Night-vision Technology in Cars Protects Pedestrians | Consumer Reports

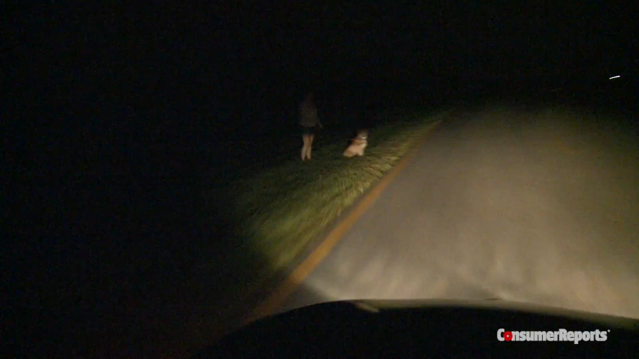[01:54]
We found the spotlights at times illuminated pedestrians that we hadn't even seen yet.